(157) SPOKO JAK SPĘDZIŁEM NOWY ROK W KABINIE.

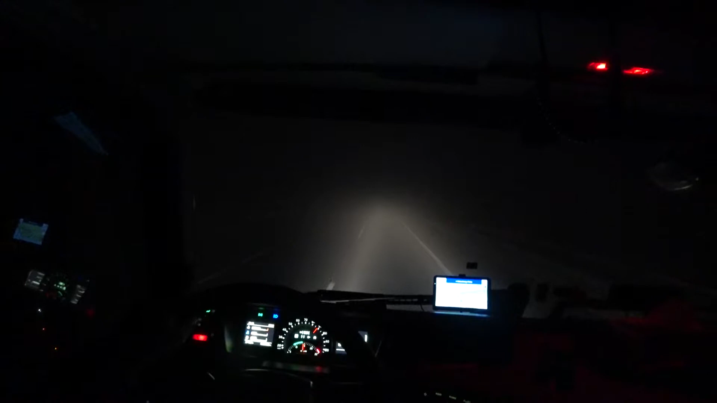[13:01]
Bo nie jest ślisko. Jest posypane. Jakoś dajemy rady. Więc grzejemy. Witać nowy rok. Gonimy pełną siłą i pełną parą. Rok 2022. Nie mam szczerze, że jadę 21.00. Już od pewnego czasu. Nie ma żadnego samochodu. Jadę sam. Sam w Austrii. Jeszcze w tym starym roku. 2021.
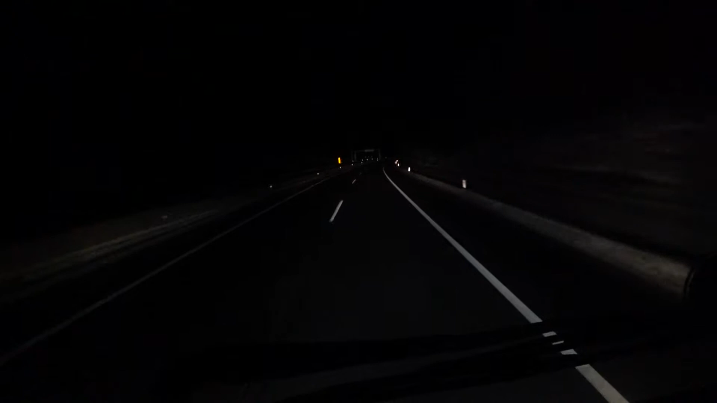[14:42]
Drogi czarne. Życie nie umierać. A przede mną tylko ciemność. I powiem Wam szczerze. Gwiazdy są. Są gwiazdy. I czyste niebo. Super. Kiedy jeżdżamy na parking. I powiem Wam szczerze. Że parę ciężarówek stoi.
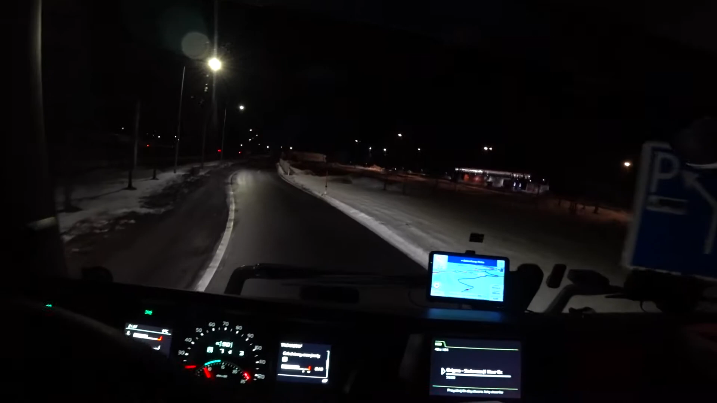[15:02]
Rasthof. Rastplatz.
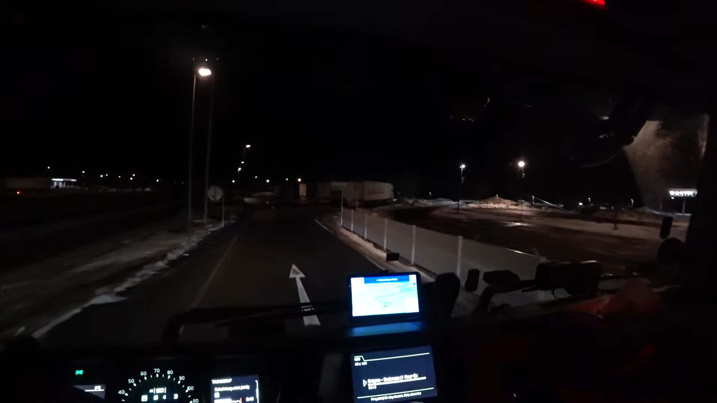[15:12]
Ooo Tomek. A Ty będziesz miał miejsce? Pewnie znajdziesz. A jest. Zobaczcie. Parę miejsc jest. A i pojedziemy na sam koniec.
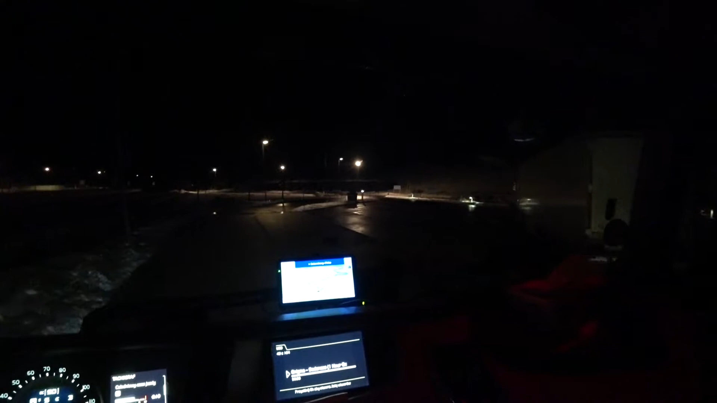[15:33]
Na sam koniec, żeby nie przeszkadzać dla innych kierowców. Zmieniam trasę.